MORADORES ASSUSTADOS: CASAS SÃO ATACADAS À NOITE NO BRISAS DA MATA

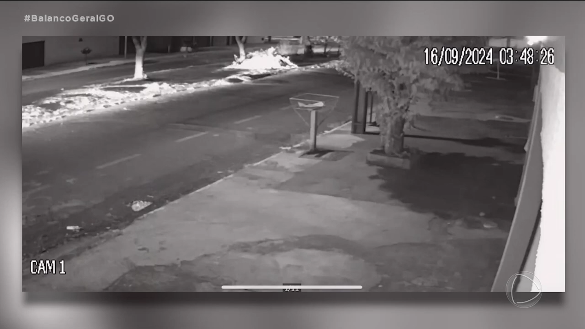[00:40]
Imagens de câmeras de segurança flagraram o carro usado pelo atirador. O veículo fica parado na rua por cerca de dois minutos.
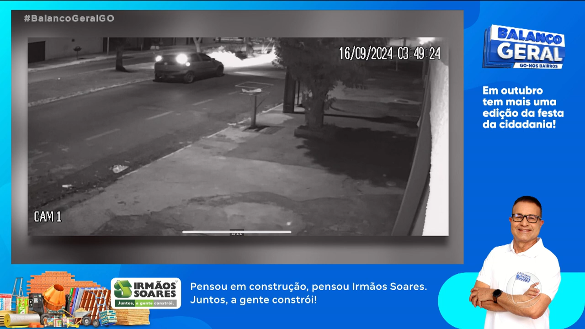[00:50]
Por causa dos vidros escuros, não é possível ver quantas pessoas estão dentro do carro. Depois da ação, o atirador vai embora.